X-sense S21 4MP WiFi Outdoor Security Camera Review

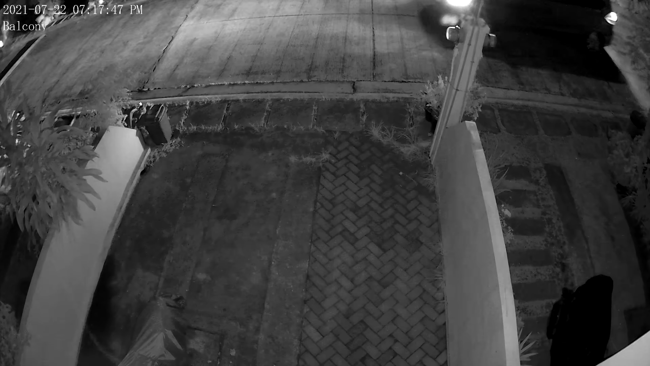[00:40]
I did experience some problems with motion detection at night. At daytime it worked just fine, but at night the motion detection range isn't more than a couple of meters from the camera. It also says in the user manual that the camera should be placed 2.2 meters up with a 30 degree angle, which is very low for a security camera. So you basically need to stand just in front of the camera for it to detect motion and turn on the spotlights. At daytime the motion detection range is much better, at least up to 15 meters.
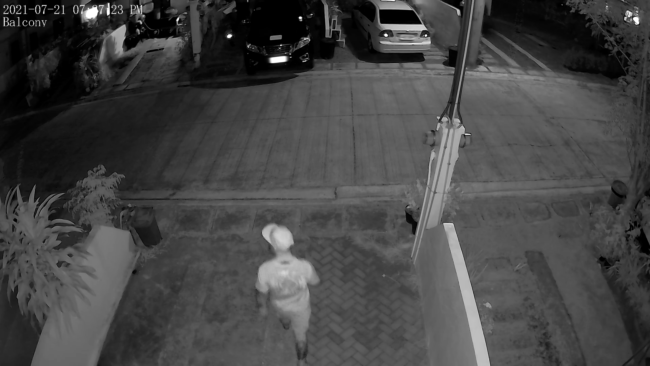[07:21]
However, this is not in total darkness, since there is a street light just across the street.